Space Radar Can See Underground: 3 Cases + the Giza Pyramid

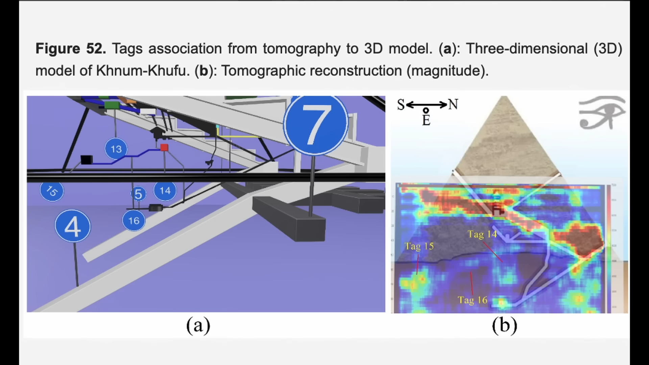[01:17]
But the actual scan technology, what they're using, looks legitimate.